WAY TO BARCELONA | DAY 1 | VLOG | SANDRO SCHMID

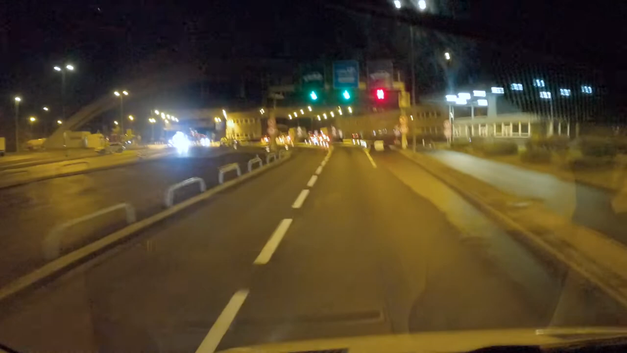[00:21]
So, französische Grenze. Der Puls steigt, die Nervösität ist da. Es hat kein Schwein interessiert. Jetzt geht es weiter. Noch 7 Stunden 17. Let's go!